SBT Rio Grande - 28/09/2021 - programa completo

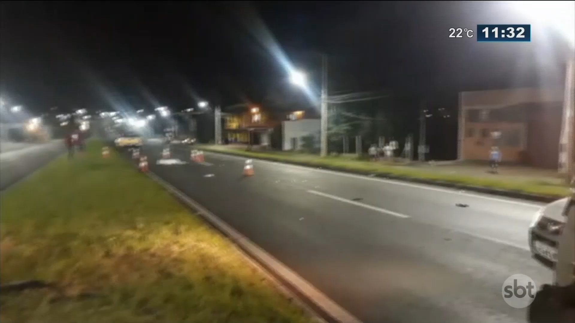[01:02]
Ali pertinho de onde aconteceu o acidente no domingo à noite em Araricá. Conta pra gente onde foi. Bom dia, Glauco.
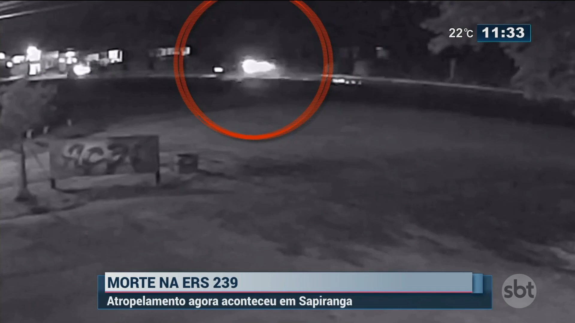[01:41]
Imagens novas. Olha aí, as imagens que nos chegaram agora há pouco. O momento, olha a faísca. O momento em que o carro, no domingo à noite, a caminhonete, atinge, né, Glauco? Este senhor de 53 anos que estava com a neta e havia outros familiares junto,
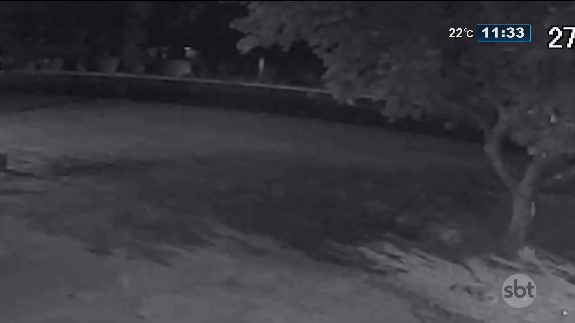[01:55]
próximos a ele, quando ele foi atingido. Olha a quantidade de faísca debaixo da caminhonete, Glauco.
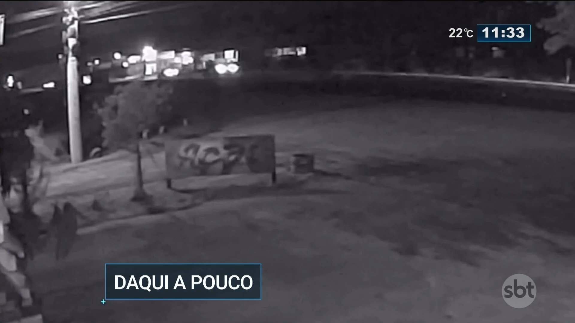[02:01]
Exatamente, é uma imagem que choca, as faíscas são da bicicleta, ela foi arrastada, bom, o estado da bicicleta nem imagina, né, como é que ficou, e infelizmente o óbito nesse local aí, daqui a pouco a gente fala mais sobre isso e fomos atrás também de explicações do próprio governo, o que foi feito, o que pode ser feito ainda para aumentar a segurança, né? Pois é, inclusive nós temos aí a programação de conversar ao vivo, né, com o prefeito do município de Araricá, afinal de contas, para saber o que cabe ao município, o que pode ser feito pelo município, né, para colaborar com a segurança.
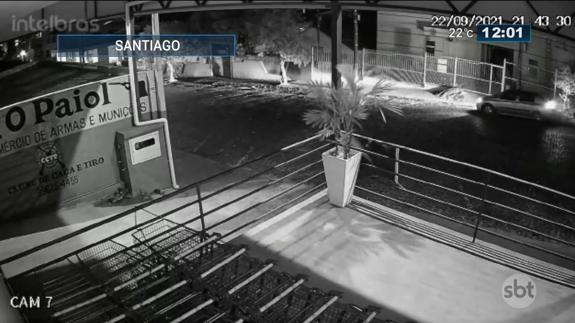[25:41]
Ladrões foram flagrados roubando material de construção de um asilo em Santiago. A carga seria usada para ampliar o prédio da instituição, que fica no centro da cidade.
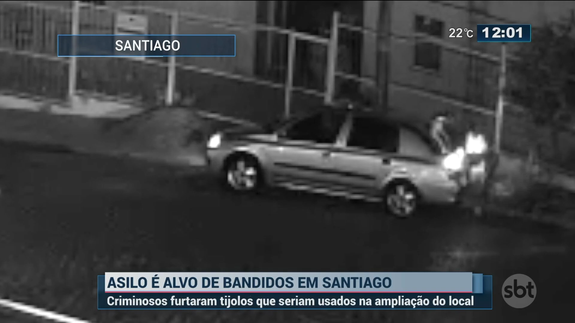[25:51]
De acordo com a administração, o local se mantém com doações da comunidade. A polícia ainda não identificou os bandidos.
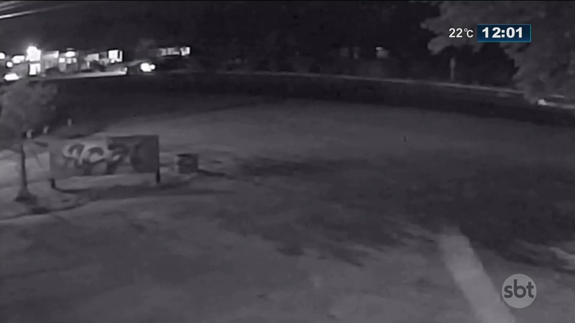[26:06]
Olha no detalhe, a gente não consegue perceber, agora sim, agora a gente consegue perceber melhor o momento em que a caminhonete atropela aquele senhor,
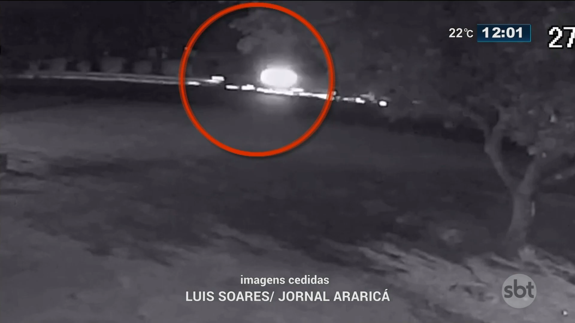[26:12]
o Mauro, 53 anos, junto com a netinha. Percebam a faísca que sai debaixo da caminhonete.
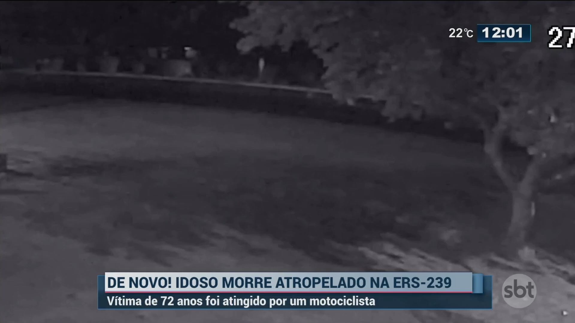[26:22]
E se a gente puder, eu não sei se nós temos essa imagem na sequência, porque logo depois, a quantidade de pessoas que começa a invadir a pista para logo depois do acidente, essa imagem me chamou muito a atenção. As pessoas, olha aí, ó, as pessoas desesperadas correndo para ver o que tinha acontecido. Ao mesmo tempo, para salvar essa criança de 2 anos. Olha a escuridão, olha o perigo, olha o desespero dessas pessoas. 8 e 19, hora que aconteceu ali o atropelamento, olha ali.
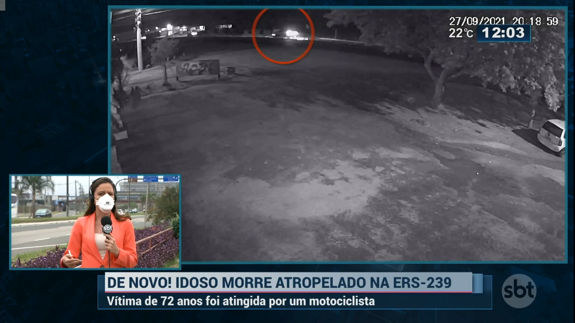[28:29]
Já que na hora em que ele percebeu que o carro vinha em alta velocidade, possivelmente estava participando de um racha, e isso ainda está em investigação pela Polícia Civil, ele conseguiu empurrar rapidamente, teve sangue frio para empurrar o carrinho onde estava essa bebê,
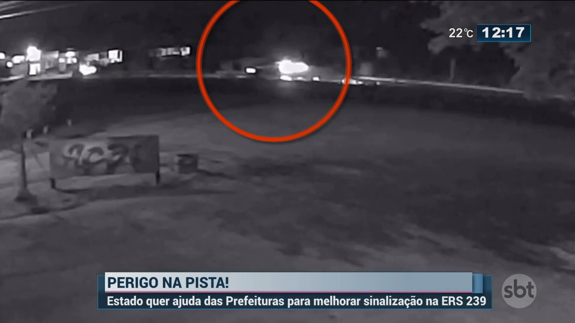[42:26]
O momento daquelas faíscas no chão ali, da bicicleta sendo arrastada e o corpo dele jogado para o lado, para a pista que estava, né, do lado esquerdo, no sentido contrário. Horrível. Meio-dia e 18 minutos agora.